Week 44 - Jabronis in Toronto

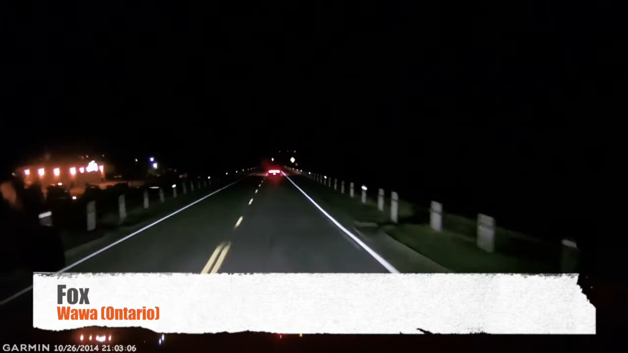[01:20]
We're heading back there. This is Wawa, Ontario. We're going down a hill and a car up ahead of us there all of a sudden starts breaking. Now, Highway 17 is notoriously known for having a lot of moose. Maybe he spotted one. But, nope. Much to our chagrin, it was a fox.